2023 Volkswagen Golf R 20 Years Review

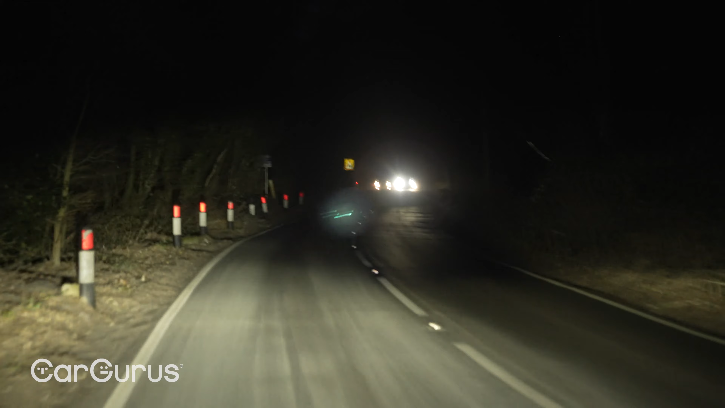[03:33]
IQ technology so it can mask other cars as they come towards you so you can stay on full beam and it will allow you to not blind the oncoming car which is great very clever piece of technology but actually when you really appreciate good LEDs is in this kind of situation when you're on a brilliant road